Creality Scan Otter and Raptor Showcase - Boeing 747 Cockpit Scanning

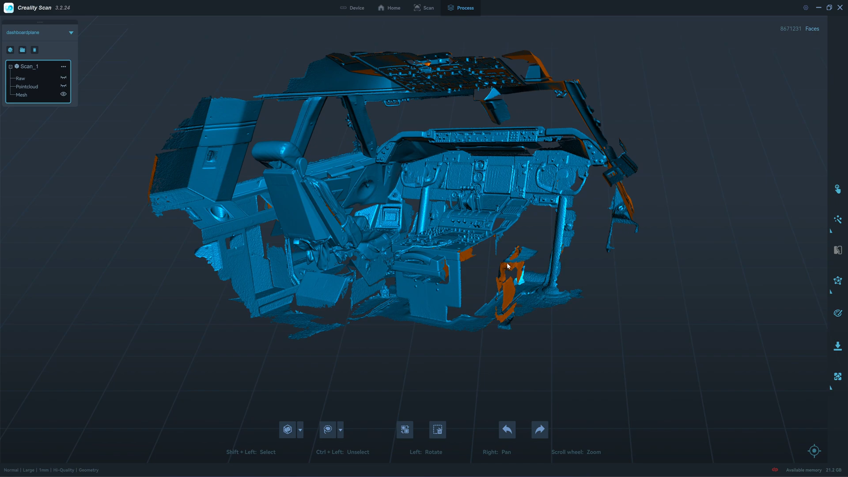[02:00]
I use Creality scan otter to scan this cockpit in a single scan. There was no merging.
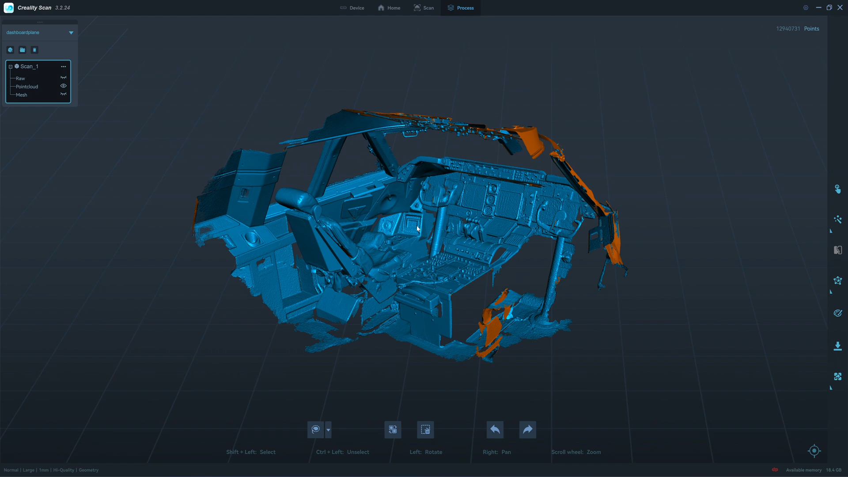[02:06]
I have about 13 million point clouds. This is the auto pallet control panel.
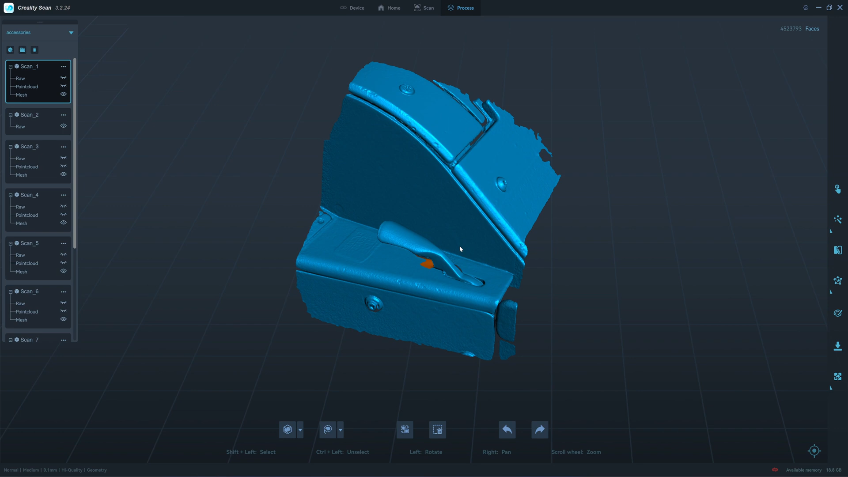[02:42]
So decided to use the otter to scan in geometry mode. I think it's a handbrake and the customer holds up for me to scan the other side. And you can see the rack here.
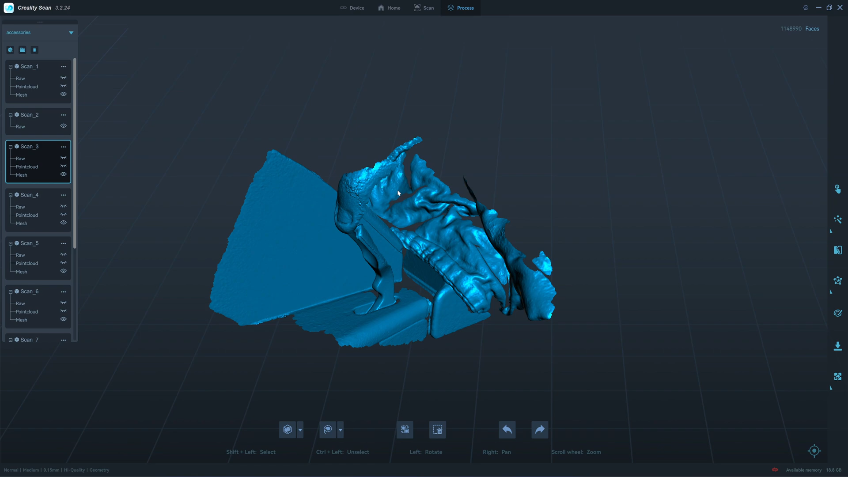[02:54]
I place a rack here just for tracking. Here's the flap. Same.
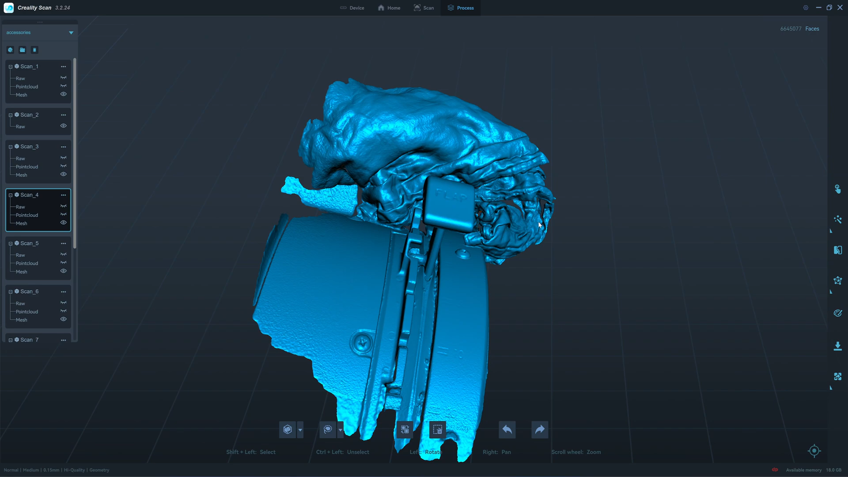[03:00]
We use otter in small mode. You can see indentation. I think it's done a pretty good job.
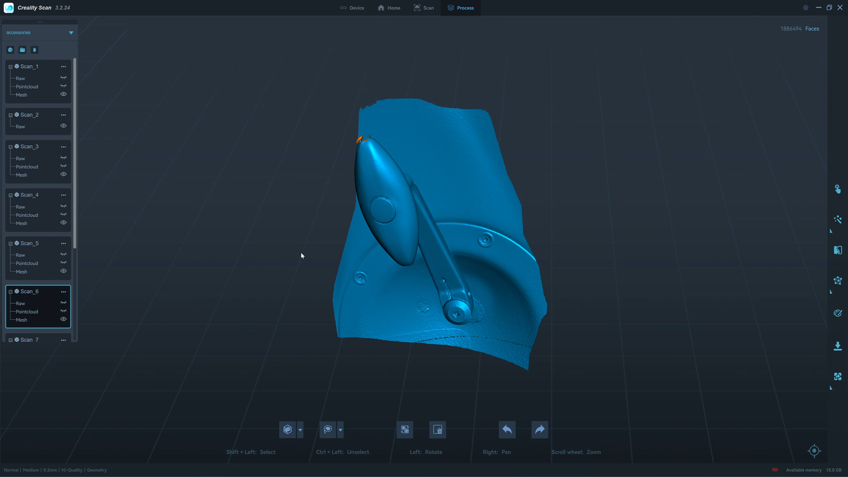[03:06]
And this one is the knob for, I don't know what that's for. I use the otter to scan in small mode.
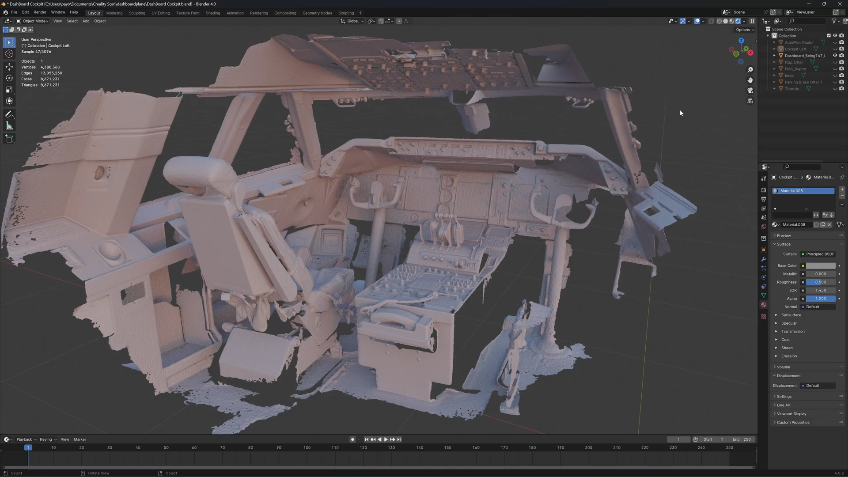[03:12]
Okay, it looks much better here. This is the overall cockpit. Scan scan in single time. I scan using the otter in large mode. You can see the details here.
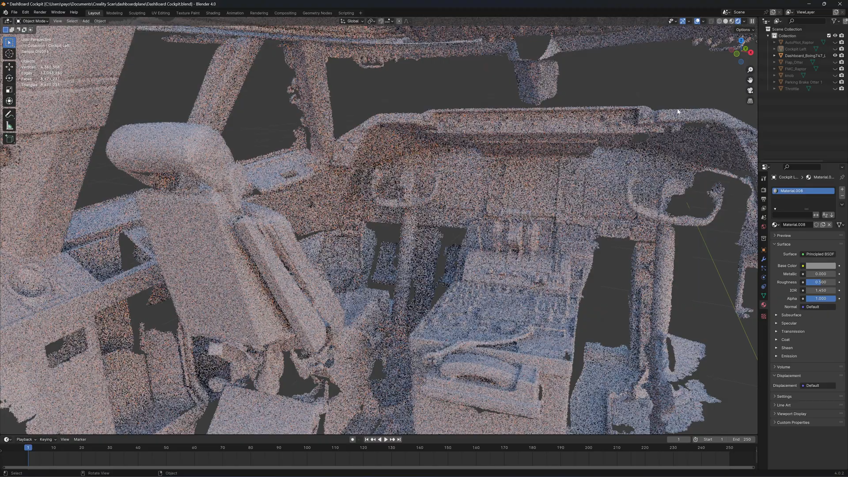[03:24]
The large mode is very good for if the object has a larger flat smooth area.